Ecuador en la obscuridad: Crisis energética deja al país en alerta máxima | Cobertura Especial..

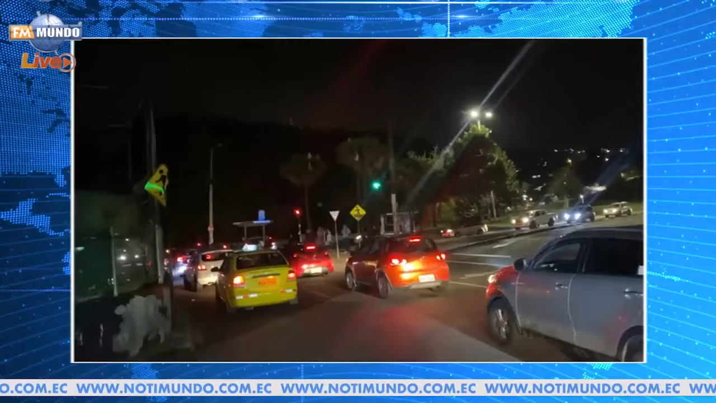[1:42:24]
No, se colapsa completamente debido a la actitud de ciertos conductores y pues es la tónica para salir de la ciudad de Quito en esta noche de viernes con 14 horas de corte de energía.
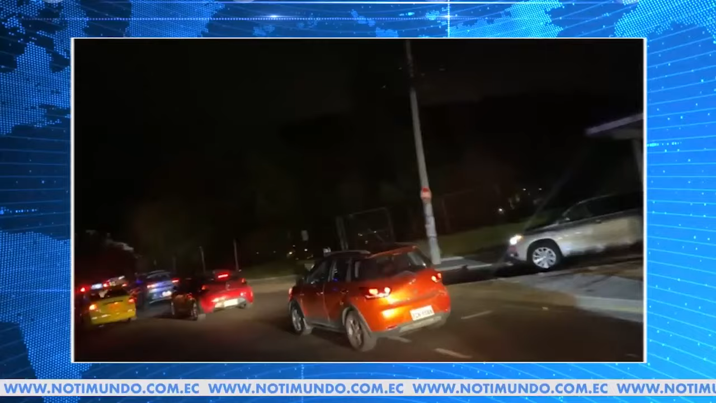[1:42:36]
Algo y un dato que aportar, Fausto y amigos oyentes y quienes nos siguen a través de las redes sociales.
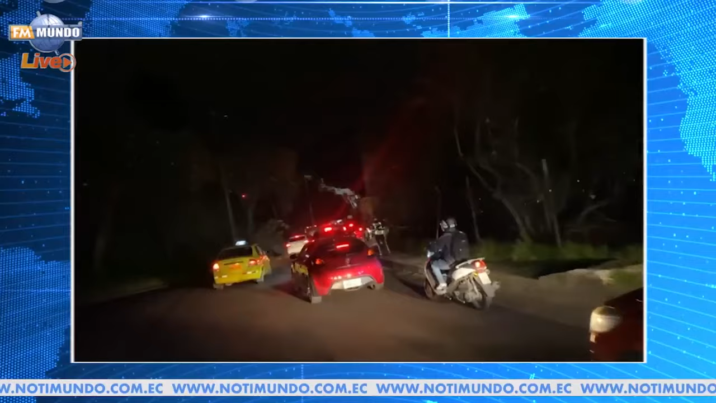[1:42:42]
Aquí estamos un poco alumbrándonos con las luces de algunos restaurantes que se mantienen abiertos, de ahí lo demás es tinieblas.
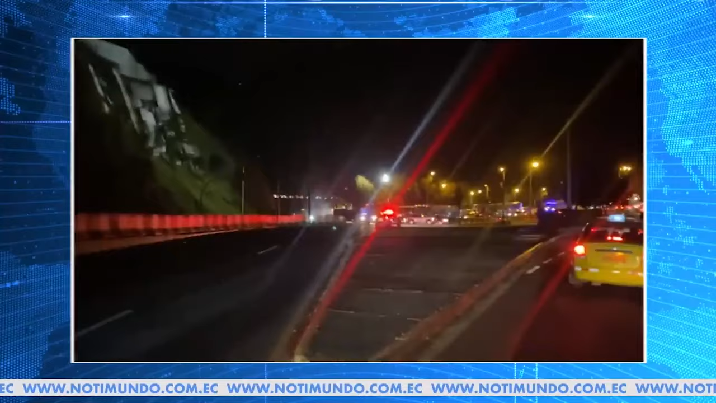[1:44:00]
refinanciamiento y ampliación de plazos. El tema de la seguridad también es otra cosa que se complica. La gente se ha guardado ya en sus hogares, ustedes pueden apreciar tal tiniebla y el tránsito vehicular que empieza a fluir de a poco. Es el reporte que les podemos hacer desde esta zona del Valle de los Chillos,